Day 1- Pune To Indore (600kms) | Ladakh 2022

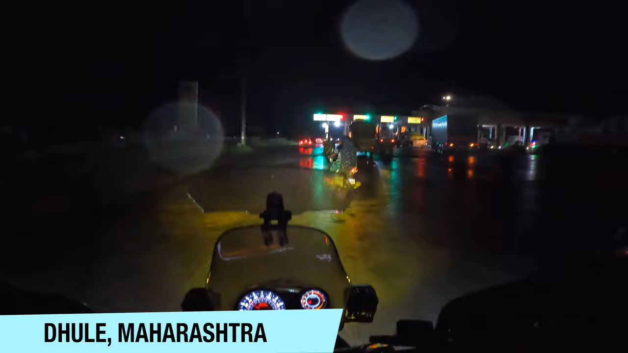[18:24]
गाइस धुले के टोल पे तो पहुंच चुके हैं, अभी देखते हैं अपने जो भाई बंधु है वो कहाँ रुके हैं, क्योंकि उनका फोन आया था यार, उन मतलब बहुत ज्यादा ही लेट हो गए वो मेरे वजह से।
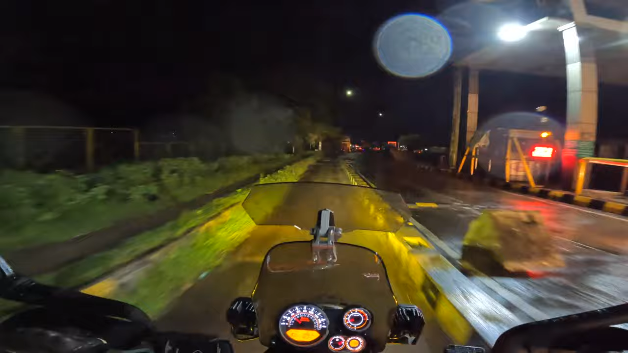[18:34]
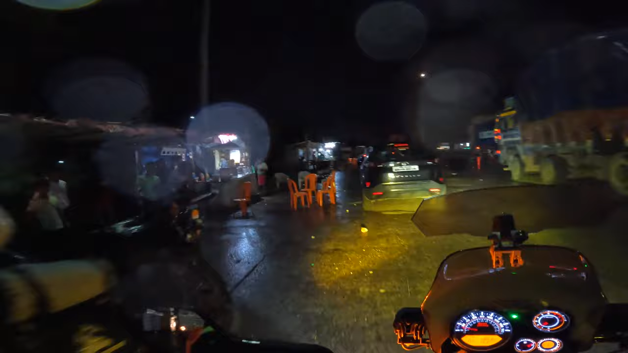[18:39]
अरे यार भाई बहुत ज्यादा लेट हो गए यार, पहुंच गए थे अपन जैसे कि बोला धुले टोल प्लाजा,
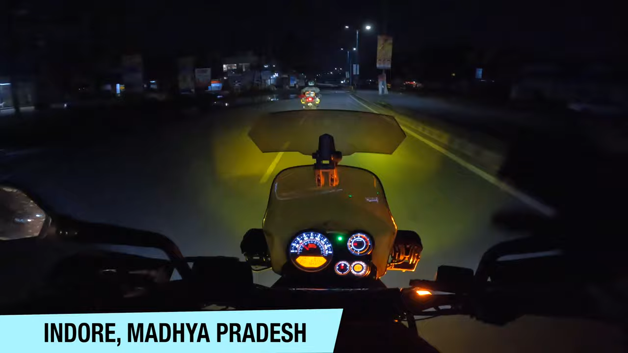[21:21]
और इंदौर का स्वागत कतई गड्ढों के साथ ही हुआ है, इतने गहरे गड्ढे, ओहो ऑफ रोड हो गई, लद्दाख हो गया यहाँ।
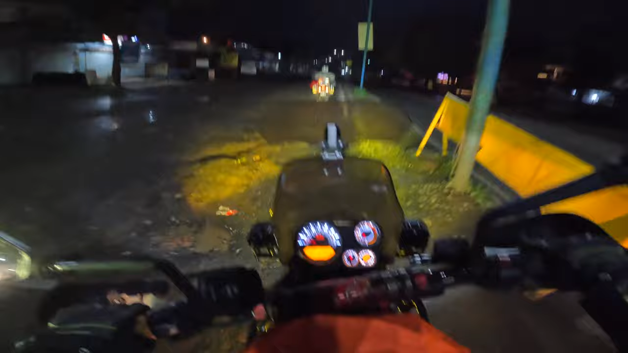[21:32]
रात का 2:30 बज गया है, इंदौर पहुंच चुके हैं अपन,